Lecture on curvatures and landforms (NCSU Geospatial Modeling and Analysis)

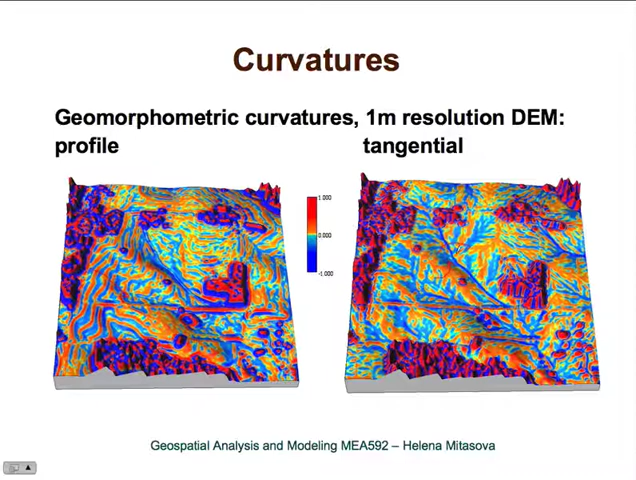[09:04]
And here on the ridge, it will be along the, this is how the contours essentially look like. So, it will be convex on the ridges, concave, that's blue in the valleys. So, the blue is concave and the orange, red is convex shape. Here are curvatures derived from 10 meter resolution digital elevation model. And in our area, when the DEM is derived from LiDAR data, its structure is very rich, very complex. So, when you see it on a small image, it looks very, very noisy.
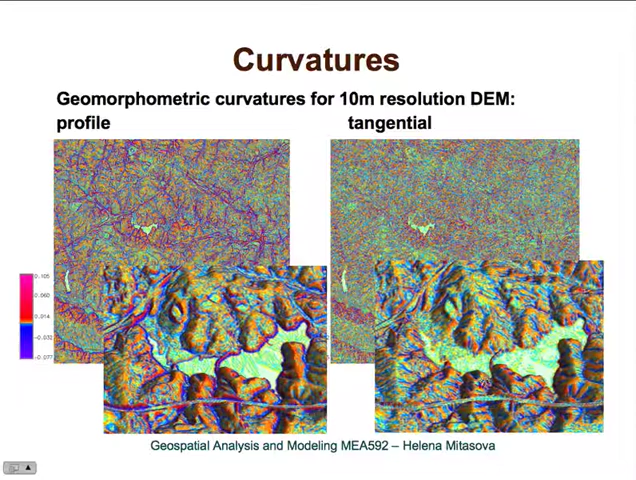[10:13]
Here is tangential curvature. Again, the ridges are convex. And now these small valleys, the tangential curvature picks up very nicely also these small valleys. So, how do we compute curvatures? As we said, we need first and second order partial derivatives.
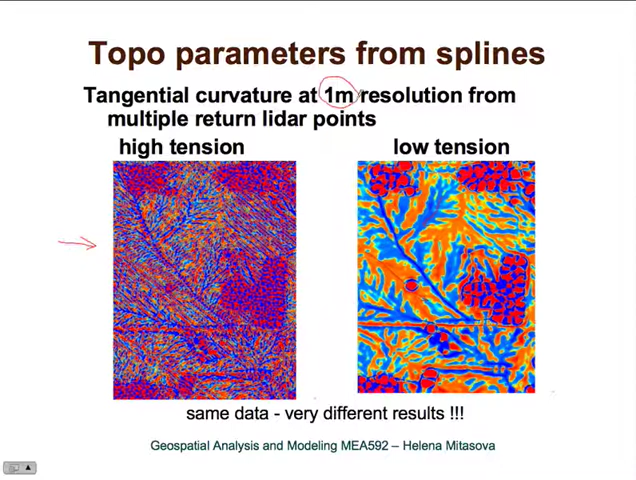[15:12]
So, here are the ridges, here are the valleys. So, we have same data, we have same 1 meter resolution and very different results in curvatures. Because by tuning the tension, we can pick up which level of detail of landforms we want to map. Here is another example, another example from the dune, from the jockey's ridge area. Again, here we have profile curvature with high tension. We are picking up a lot of noise.
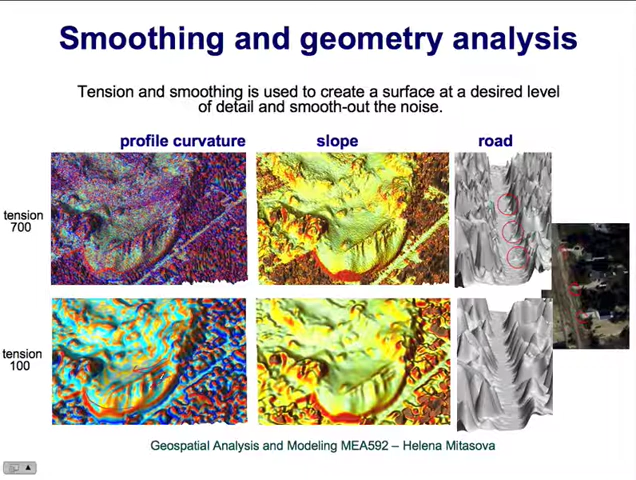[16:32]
we clean up this area and we pick up very nicely the dune crest and also the fences that are buried in the sand are nicely picked up as convex features. But these little features disappear, they are treated as noise. So, now let's look at landforms.
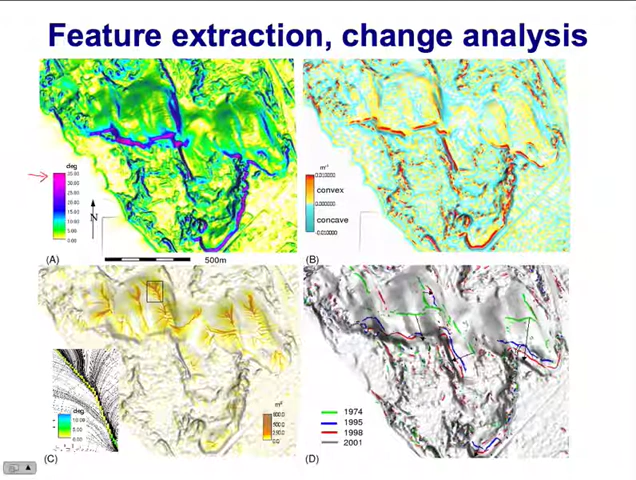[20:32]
For example, this is the location of crests in 1974. This is in 1995, then 1998. And we can track the movement of the dune and measure the rate of its migration.